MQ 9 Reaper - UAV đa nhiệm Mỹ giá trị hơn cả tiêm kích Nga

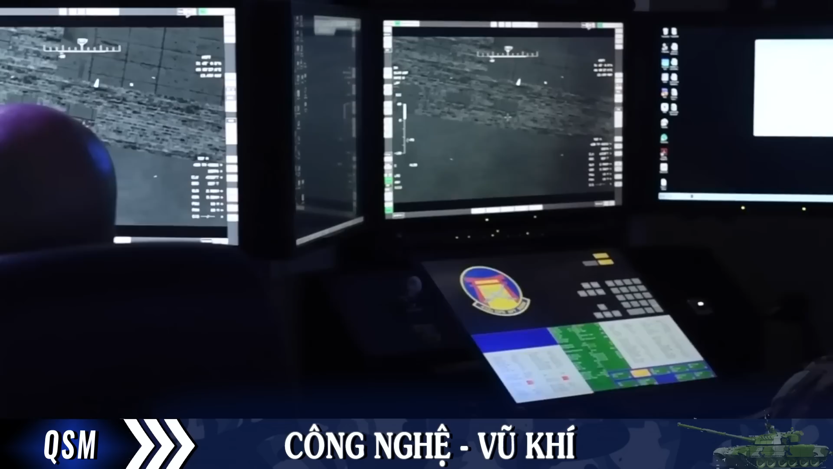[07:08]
Các camera của MQ-9 Reaper có thể đọc được biển số xe ở khoảng